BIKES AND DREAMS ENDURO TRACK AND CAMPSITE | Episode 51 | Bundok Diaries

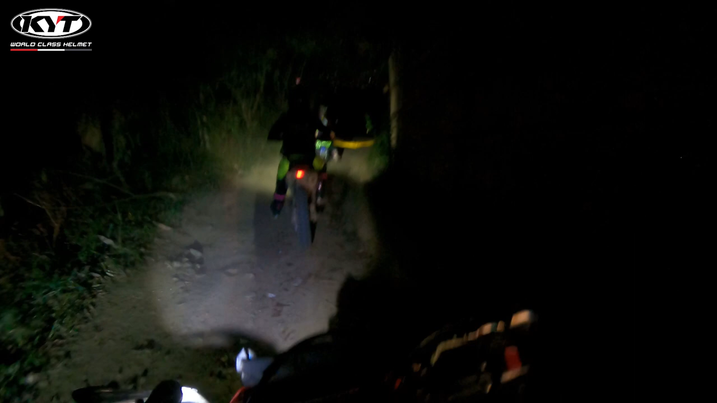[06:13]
So, kahit ginabi kami sa trail, okay lang. Kasi malapit lang naman yung campsite na yun kay Cover Hill. And may mga ilaw naman yung mga motor namin. So, in my conclusion, bagong favorite place ko na talaga tong Bikes and Dreams dito sa Maarat. Kasi pwede kaming magbaba ng bike dito at dito na lang muna kami magpark.